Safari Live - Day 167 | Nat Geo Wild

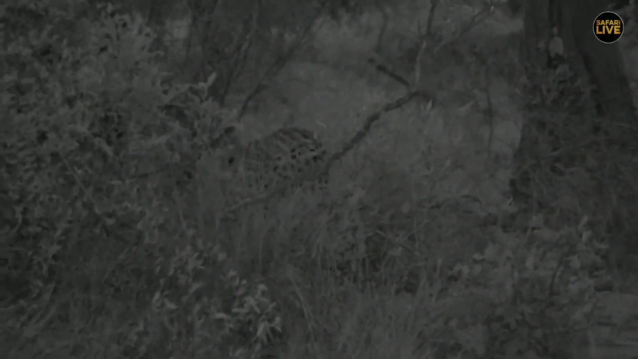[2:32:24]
Okay, we might have seen a leopard here. We're getting very close to it. And just 1 minute, I confirm to my friends.
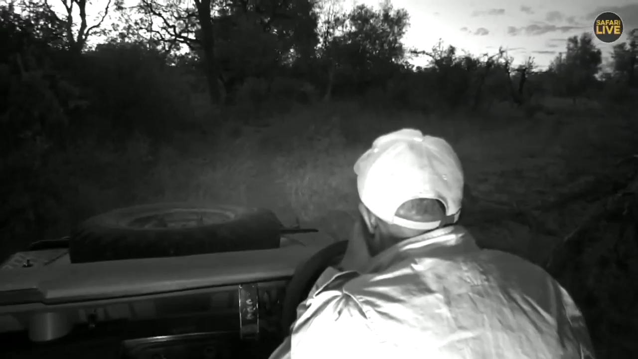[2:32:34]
It is Ingwe, Ingwe. Can sit right there, Senzo. It's just marking territory there. We're very lucky to see the leopard here. We're very, very lucky. Sorry, Senzo, got nothing on my monitor. Just marked territory there, just moving.
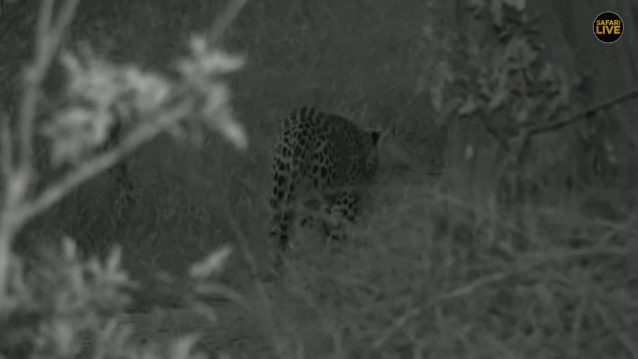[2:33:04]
Sorry, Ashi, do you got a picture? My monitor is blank. And all of you, now we have gone to infrared to follow this leopard's Hukumuri slowly, slowly.
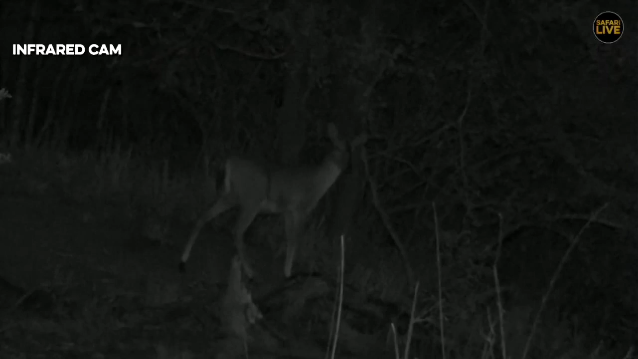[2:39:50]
Obviously, at night time, I don't want to put on any lights on this creature because it doesn't have the same type of rods and cones as his eyes that a leopard or a lion would have, or a hyena, that enable it to be able to see better.
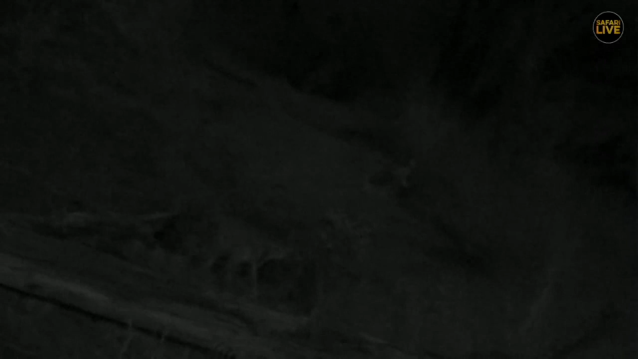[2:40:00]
And look how relaxed it is now, because I think it knows it's got the cover of darkness.
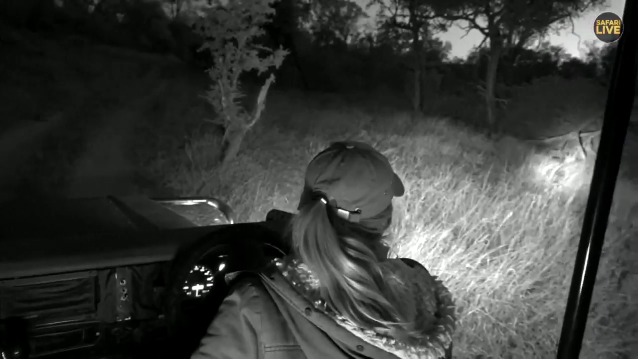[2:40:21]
Something moved in here. Might be a little scrubby or something. This is also the hot spot for the southern white-faced scopsowl. So in this tree, actually coming up. Let's go up a little bit further. Maybe today will be our day. Let me check. Now, Jager, the most common owl out here. I'm actually going to say the pearl-spotted owlet. We see and hear them the most.
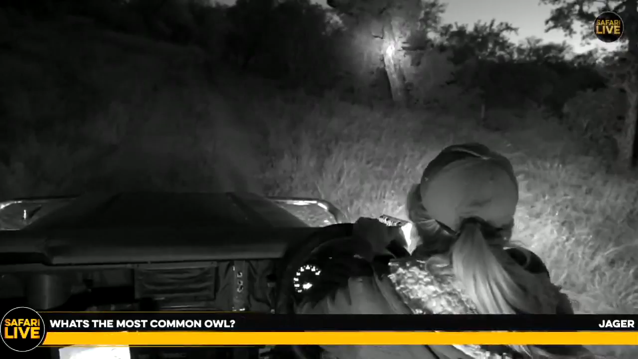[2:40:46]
But we do also get spotted eagle owls. We get Verroes eagle owls, scops owls, African scopsowl, and then the southern white-faced scopsowl, so two different species. The barred owls we hear more than we see, but there are quite a few differences. No, they normally sit here in this tree. That's a pity. But a little dip there. We'll keep looking in some of these trees. As like I say, the wind, well, like David said, the wind is starting to die down and it's so sheltered here.
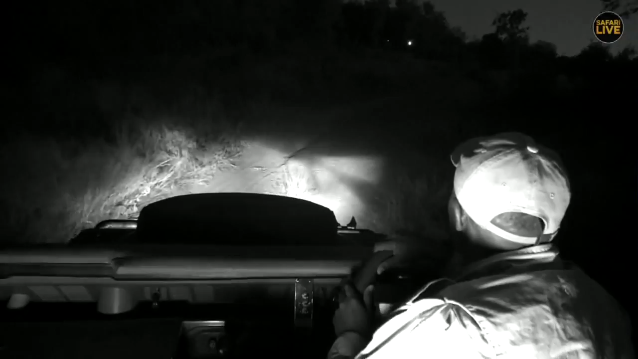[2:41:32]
Well, yes, we got Hukumuri himself, and what we want to do is get to some watering pan here that he'll always come and have a drink and wait for him and see whether he'll come over and drink here. So very quietly, we're just moving ahead here and we'll wait and see whether he'll come and have a drink. At this point, we have seen him here very many times, and we just want to swing around and see if he'll come here for a drink.
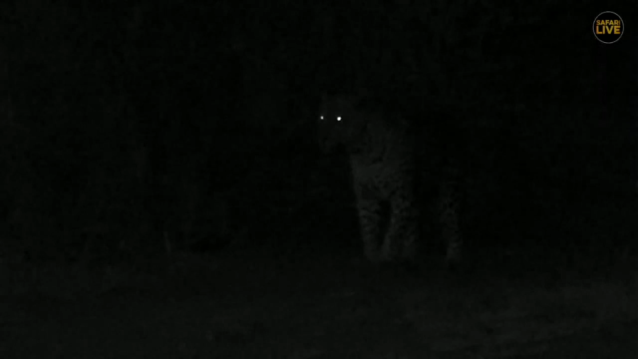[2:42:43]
Quite a distance. I wouldn't want to shed too much light. Very good. And I just shine the light on the side of it. I don't want to shine it directly on their face, on its face. That's Hukumuri there coming. But most important, the destination will be this watering hole. That's the good news. Very majestic. You can see the orange eyes there.
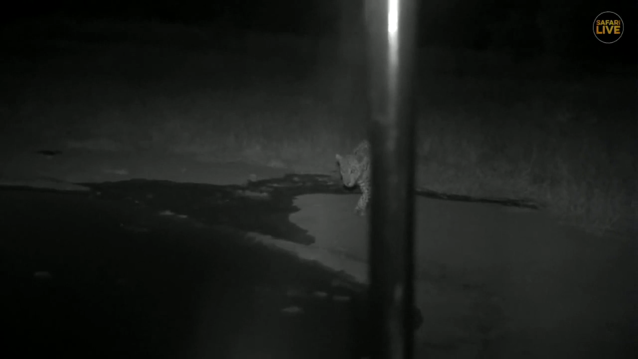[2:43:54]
Hopefully Very good. Yes, and there he goes for a drink. I just move forward.
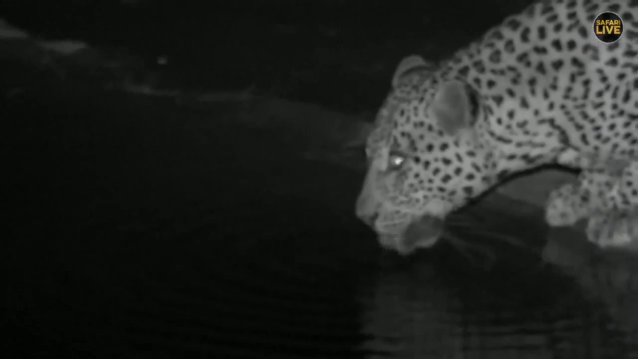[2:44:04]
Backward, okay.
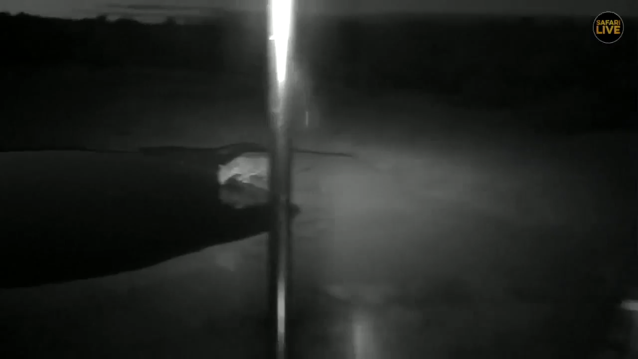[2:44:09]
Let me just move a little bit forward to give Senzo a better angle, because you still have the pole on the way. How is that, Senzo? That's okay?
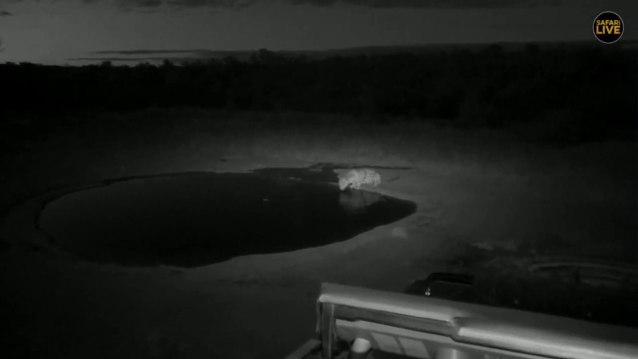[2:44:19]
All right, Senzo says that's the best place, and this looks like a money shot to me and to all of us. Allow me just on radio to use my radio, let my co-guides know where we are, and they can come and enjoy this beauty. How beautiful is this? Rex, Ingwer, having a drink, and you can come over,
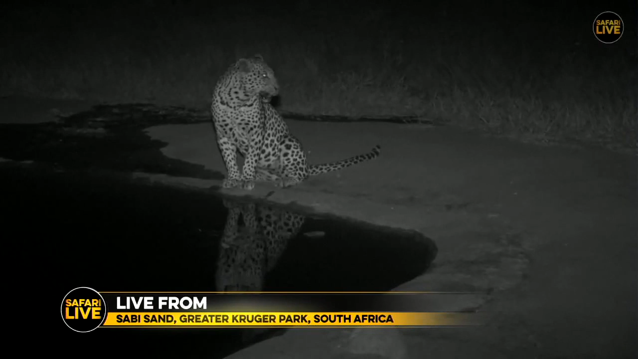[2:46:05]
You're welcome. Rex, if you're close by, you're welcome. Come. And he just finished drinking. He might be moving out.
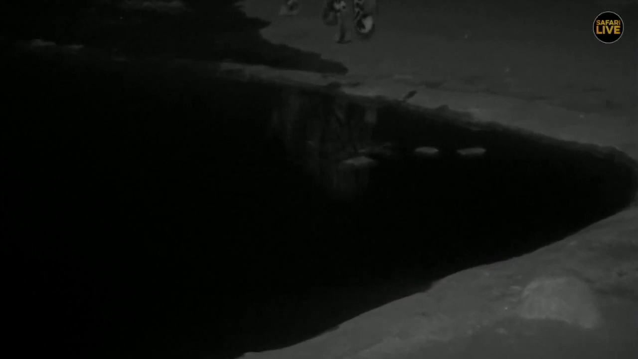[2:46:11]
We'll find out where he'll be going. We'll let you know. So he just finished drinking, not sure whether he'll do a bit of territory marking or he wanna move. Good question. At what age do male leopards develop a tulip?
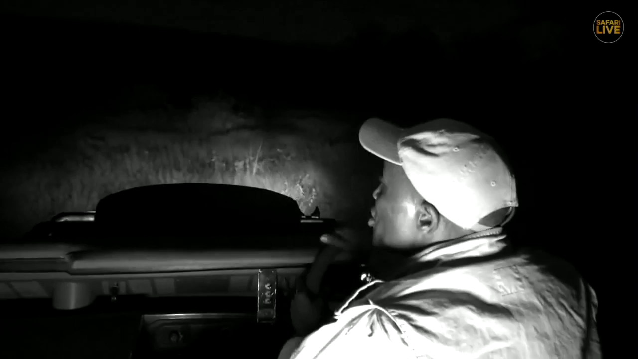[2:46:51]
That's the age, I would guess, 6-7 years. So we're going to follow this duke, and you can see him in front of us there. Can you see him, Senzo? So we're going to try and find out where he'll be going. He didn't drink lots of water. That's normally not him. He normally drinks lots of water. And we're gonna follow him up, and we just let know my colleagues know. There he is. Let's move in front of him.
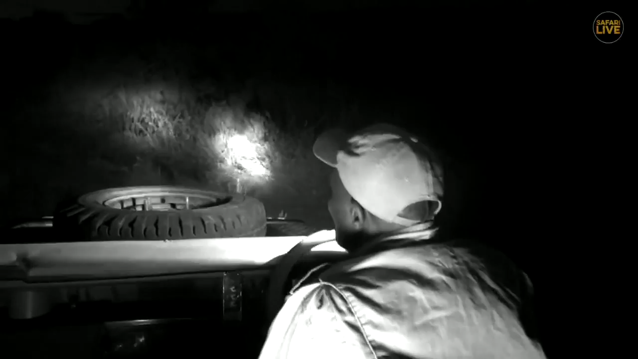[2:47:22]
He might come to the road, and maybe that could make our life easier. So let's see. Let's scrub here. There he is on the road, Senzo.
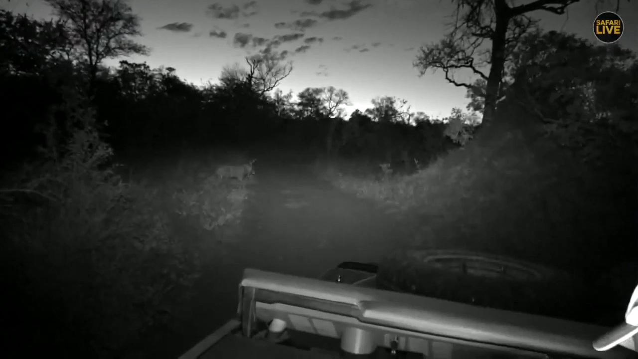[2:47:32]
Fantastic. I'll use my radio again for a few seconds. Rex, Ingwe, mobile now, and it's going towards the north. Ingwe, mobile now towards north, and I'm following it slowly. That's the majestic. We're going to follow our Hukumuri. He has been away for quite some time, and now we have him back. All right.
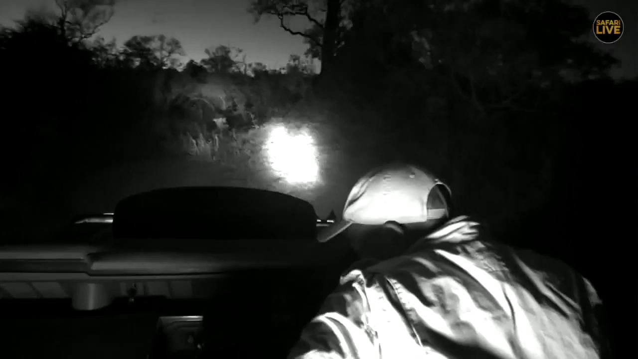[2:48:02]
I'll have my spotlight on, not to shine directly on him, but because he's going the other way, which is good for all of us. We'll find out where he'll be going.
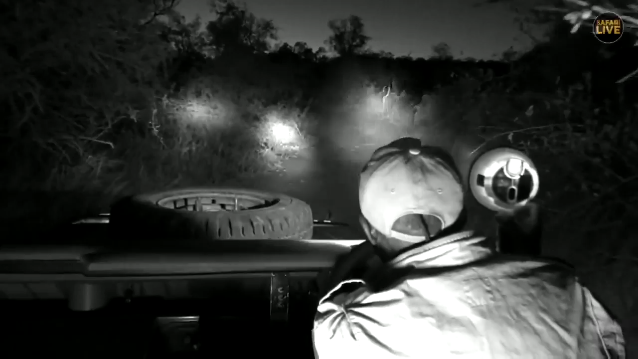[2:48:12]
And as usual, he'll go, mark his territory again. You can see him there. Very characteristic of leopard. Milena, you're asking what a dewlap. And if you look on the necks of leopards or certain animals like the,
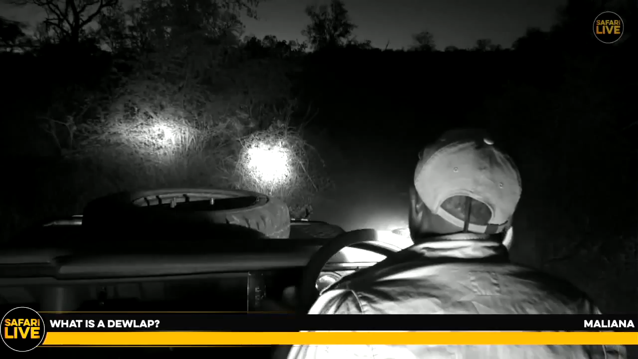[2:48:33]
for example, elands, there's something, a very big mass that hangs below their necks, and that is what a dewlap is. It's a huge muscle that comes below their necks.
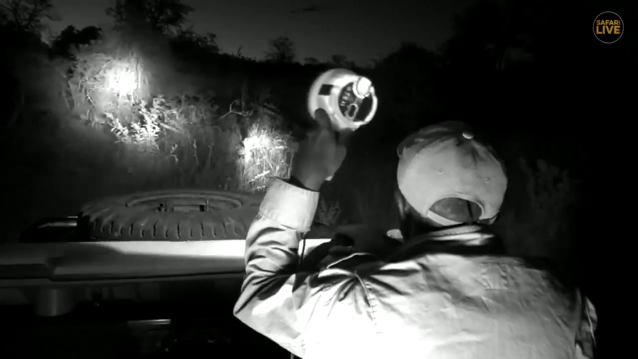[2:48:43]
We want to find out where he has gone. Okay, hang on for a second. Ooh. Mm-hmm. So let's follow this guy and find out where Hokobori would be leading us now. Okay, it's getting a bit dark here and quite a lot of thickets. Let's find out where he just turned. Do you see it, Senzo?